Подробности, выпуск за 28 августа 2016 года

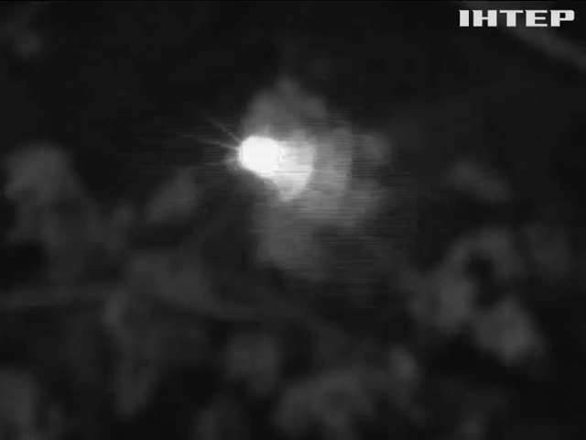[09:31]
Боевики запускают одну ракету за другой.
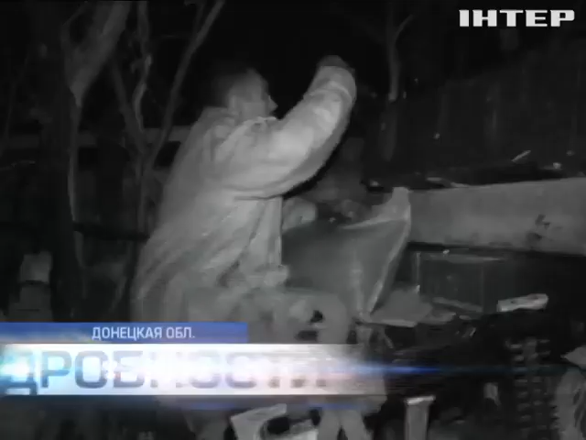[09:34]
Военные тоже подсвечивают поле. Это означает, что стороны активно просматривают позиции друг друга и готовятся к бою.
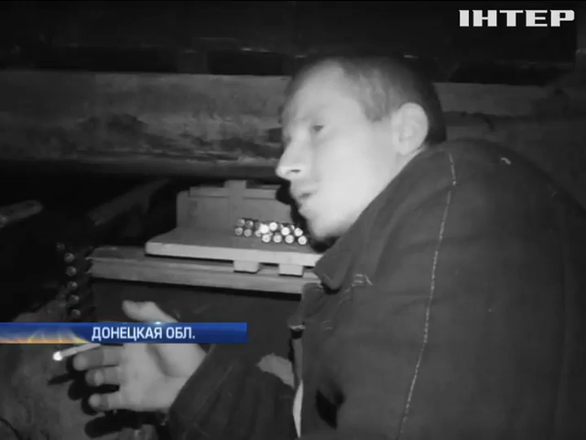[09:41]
Бывает, что до 5 часов в рамках тишина, а потом с 5 часов начинают. Да, або танк лопать, або обратно градом лопать. Это одна из двух. Або месиво, как и снашное.
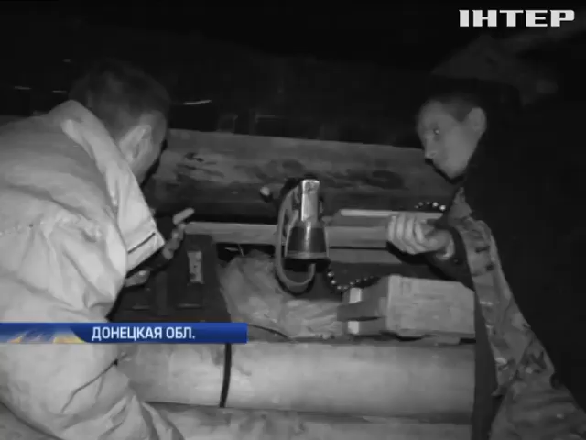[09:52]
Именно эти позиции украинских военных боевики обстреляли накануне с реактивной артиллерии.
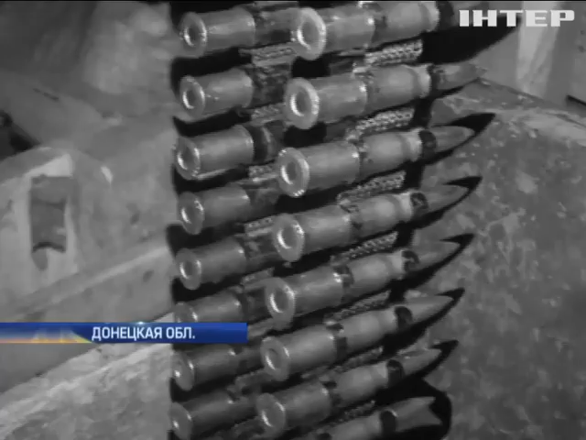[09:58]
Пока же в ход пускают крупнокалиберный пулемет. Хорошо слышно, как противник ведет огонь.
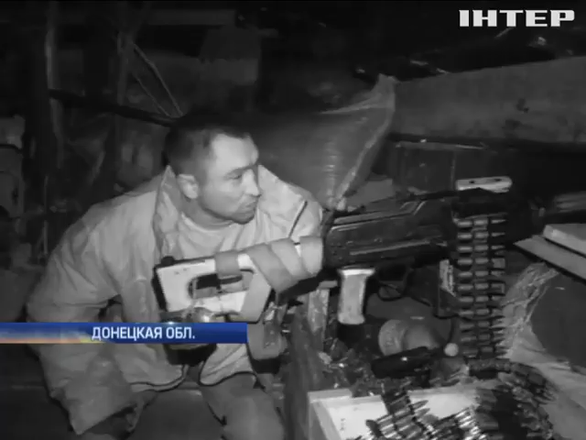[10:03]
Начинают подходить. Там два блокпоста. Получается, с нашей стороны один блокпост. И там вот в этом самом. При ямке тоже. Дашка стоит и блокпост, видать, есть.
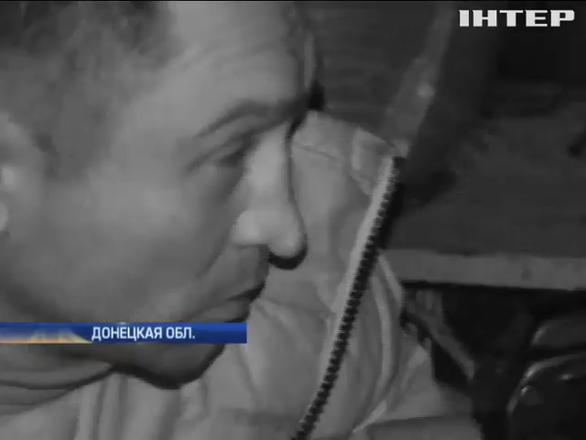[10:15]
Военные внимательно прислушиваются к каждому шороху. Противник часто подходит совсем близко, поэтому бойцы не отходят от огневых точек и так всю ночь.
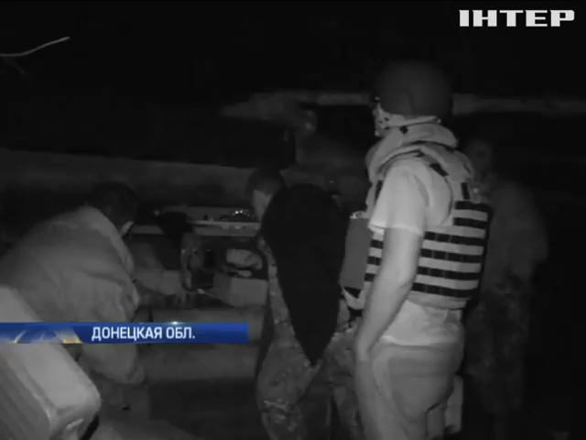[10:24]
Наблюдатель замечает движение.
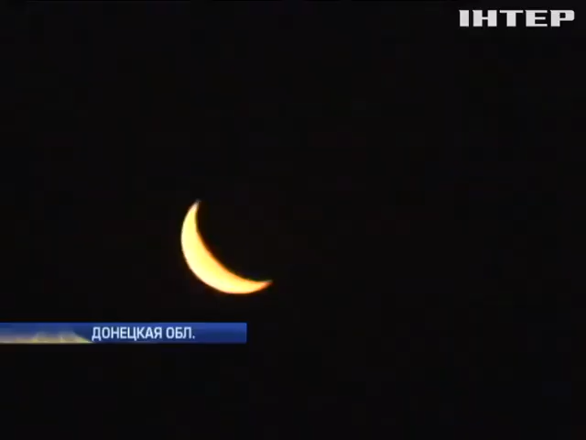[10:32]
Противник снова открывает огонь, бьет по соседней позиции.
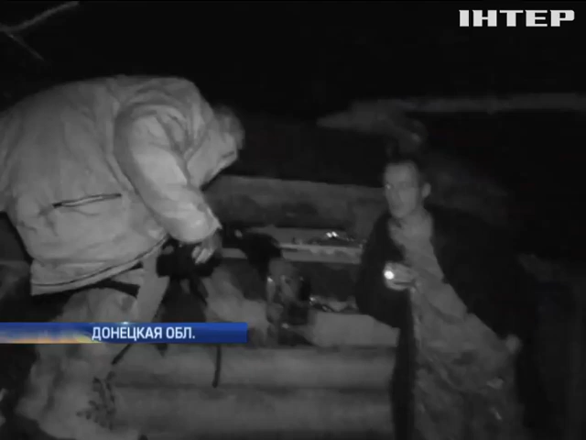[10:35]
Снова стреляет из гранатометов и крупнокалиберных пулеметов. Военные вынуждены отвечать.